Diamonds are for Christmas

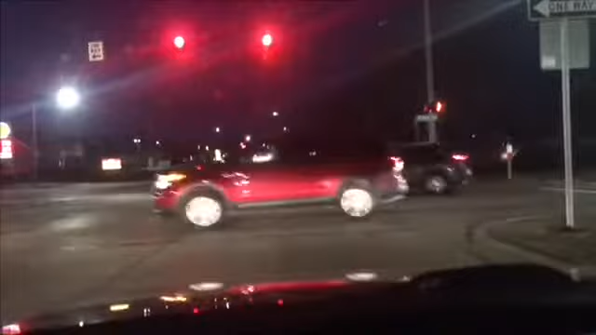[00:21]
it you can see it's dark outside but i don't know what time like they turn on the lights you know so hopefully it works and if it's not good enough for my um christmas eve video then i'll just throw what footage i got into this vlog no matter what you're gonna see it and then if depending on how long it takes us to go through the street
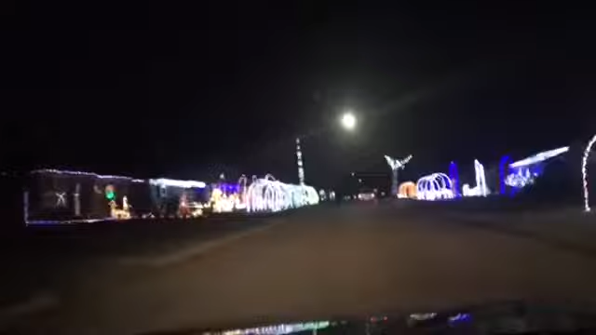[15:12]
more lights on the block over there yep uh last time we were here they started doing the archers like that's awesome oh really yeah so i think maybe this year that was what a couple years ago maybe this they got more this year maybe oh i'm so cold okay we gotta crank up the heat a little at least the car is still warm yeah so that's good
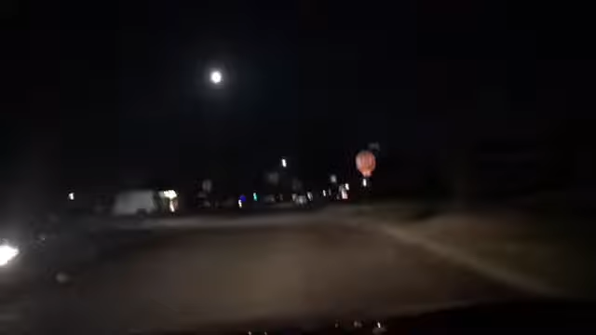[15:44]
oh my ear is hurting though the weird the weird the wind was getting in it okay so go this way you said yep okay i don't know what that guy's doing